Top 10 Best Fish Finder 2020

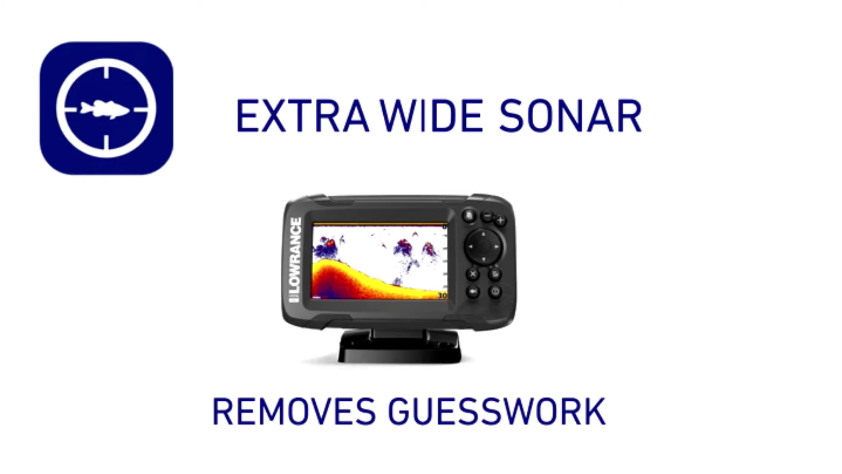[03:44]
fish finders easy setup a single transducer can be mounted on the transom inside
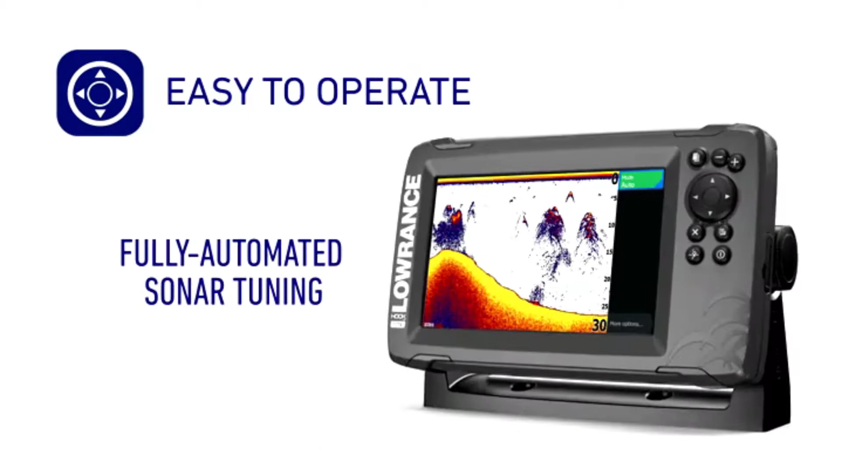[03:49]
the hull on the trolling motor or through a scupper hole more sonar views the lowrance
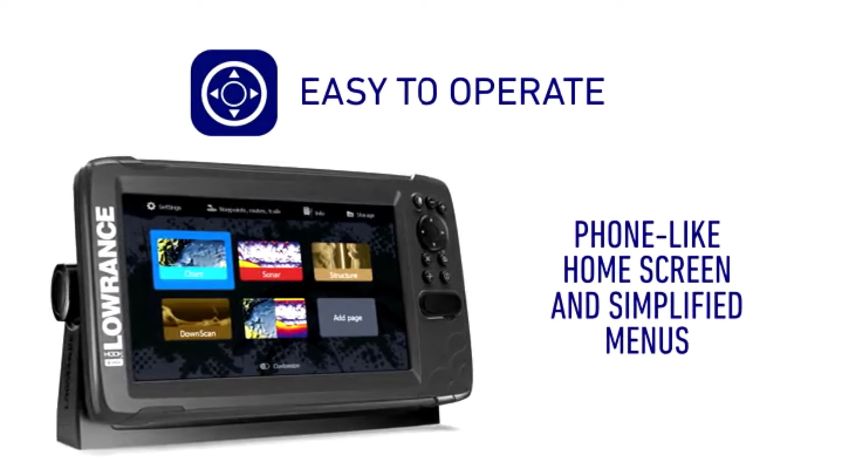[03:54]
hok 27 comes complete with a triple shot transducer which gives you down scan
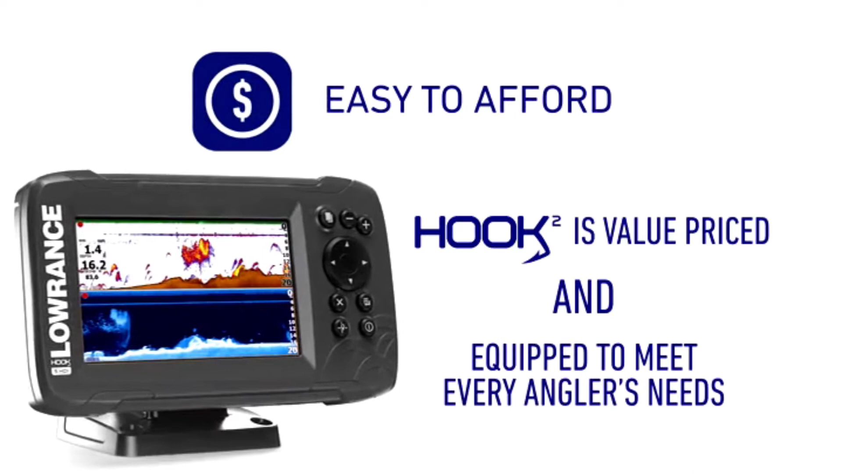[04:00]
sonar straight down side scan sonar up to 300 to
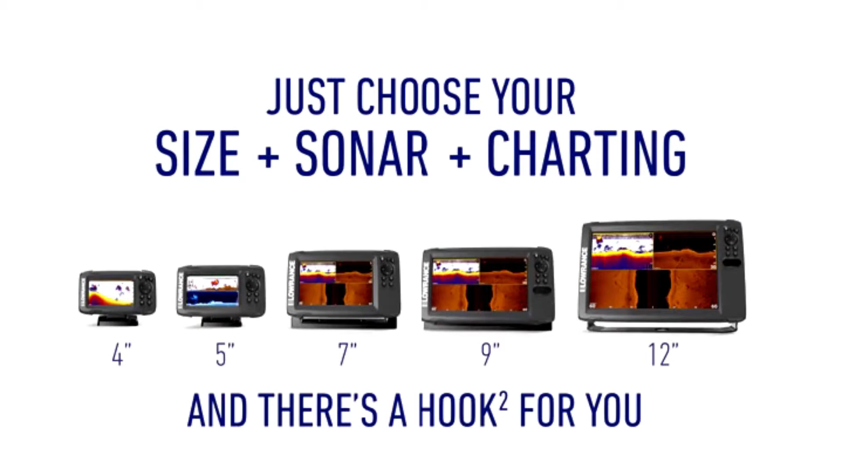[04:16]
your search for productive water easily locating fish holding structure like ledges drop-offs
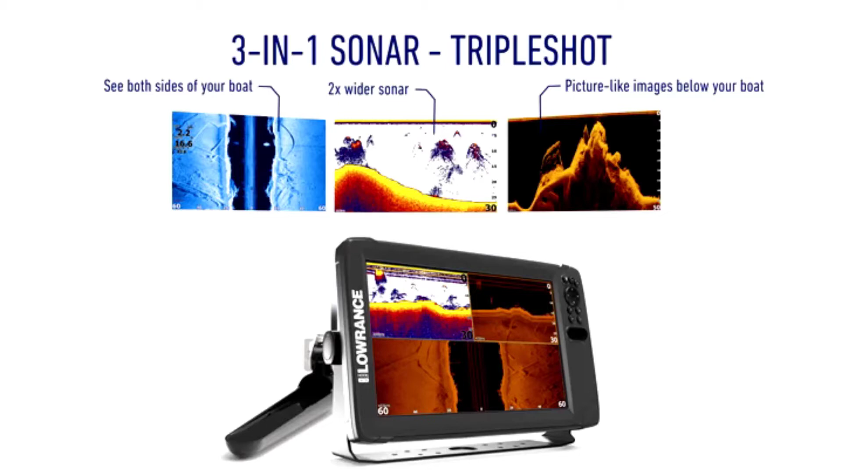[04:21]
and cover fish finder and gps the hok 27 provides basic
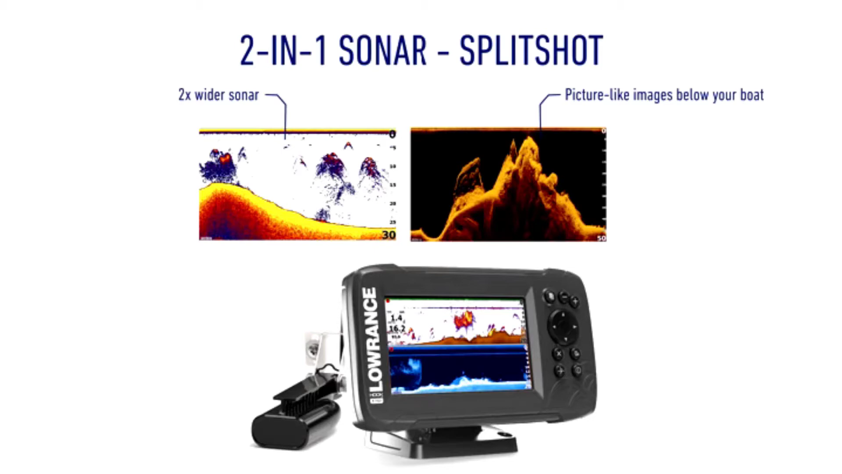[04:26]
navigation with a gps plotter that allows you to add waypoints follow trails and navigate
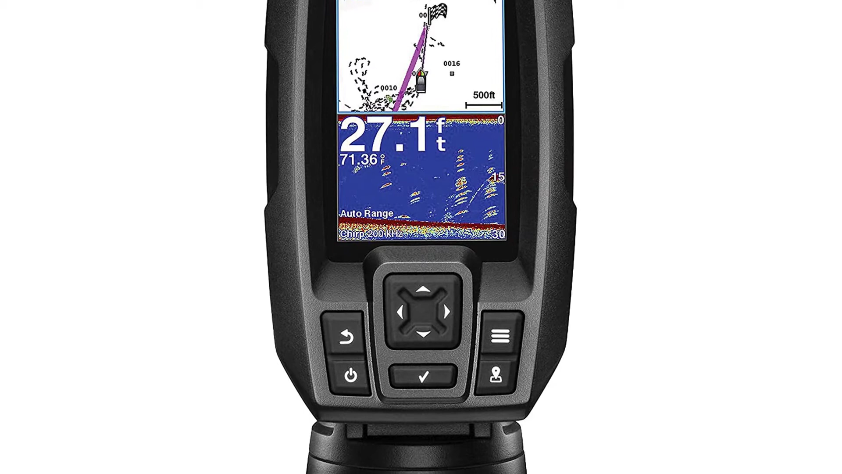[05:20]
On screen: depth 27.1 ft
and 7 inch display sizes water rating ipx7 waypoint map use the waypoint
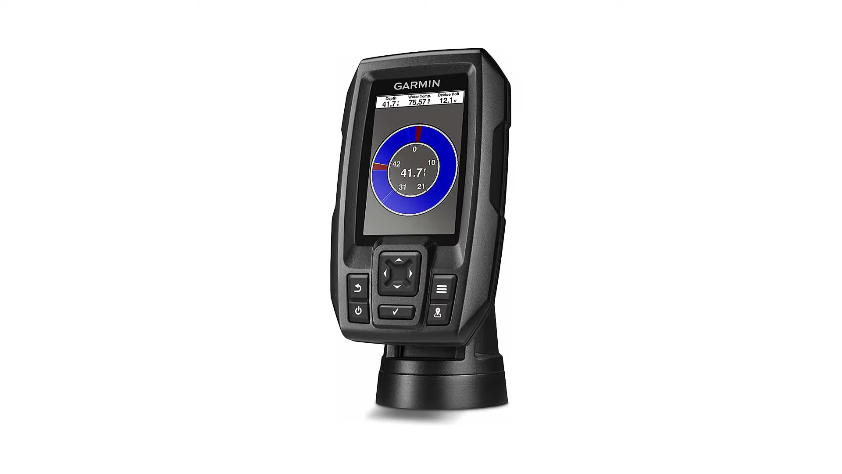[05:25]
map to easily view mark and navigate to locations such as brush piles stumps and docks maximum depth 1 600 feet fresh water 750 feet salt water
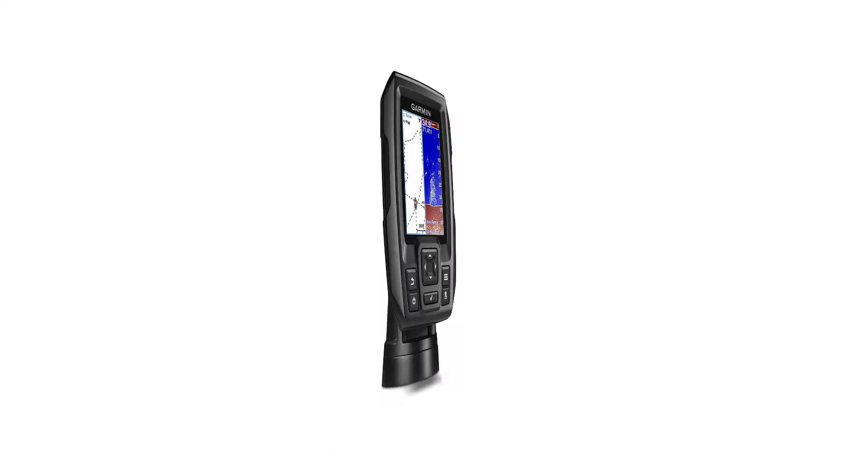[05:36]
current draw at 12 volt 0.23 ampere chirp sonar sends a continuous sweep of frequencies which provides a wider range of information chirp sonar is able to create crisper fish arches with better target separation built-in flasher view
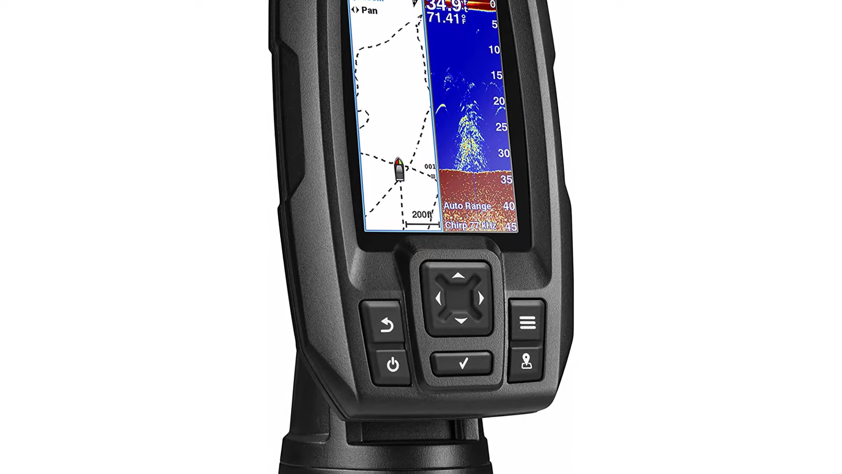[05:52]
your sonar data in the classic flasher format ideal for ice fishing or vertical jigging display size 1.9 x 2.9 inches 4.9 inches x 7.3
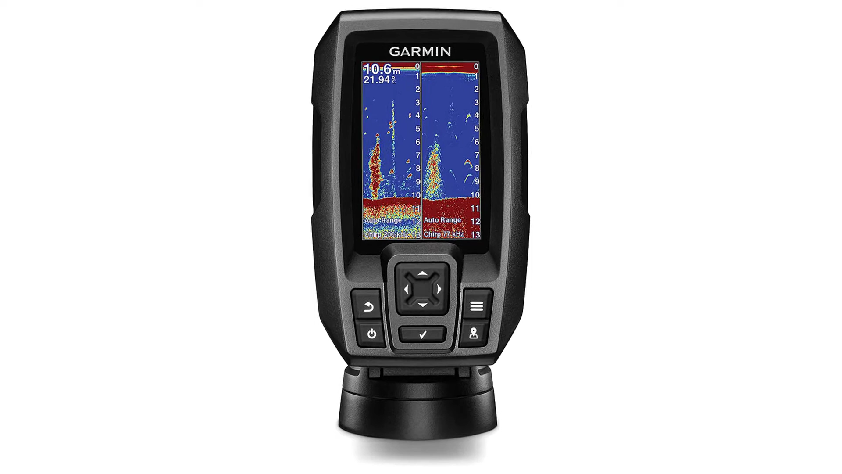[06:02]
On screen: depth 10.6 m
centimeter 3.5 inches diagonal 8.7 centimeter
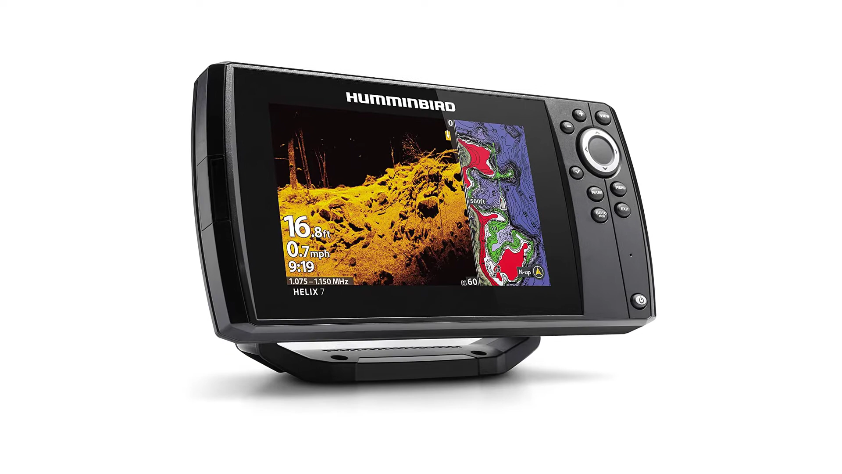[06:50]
On screen: depth 16.8 ft, speed 0.7 mph
hummingbird helix 7 fish finder gps g3 fish finder the seventh ultra wide display gives you ample room to view the many pre-loaded split screen view options new to helix 7 mega down imaging get unprecedented underwater clarity with coverage down to 125 feet below your boat you'll unlock new details with up to 3x more output than standard down imaging sonar dual spectrum chirp before you cast know what's down there thanks to long well-defined fish arches and a clear view of fish holding structure in the bottom powered by our